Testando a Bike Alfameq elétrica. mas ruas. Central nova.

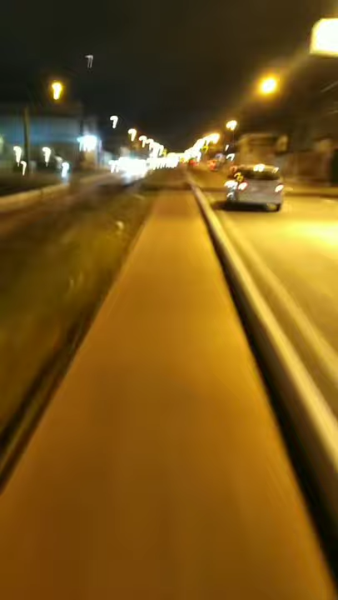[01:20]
bicho Mas a galera sempre tem alguém caminhando Ó, esse aí vem na contramão, ué Aí fica embaçado você esticar Aí vem alguém assim caminhando,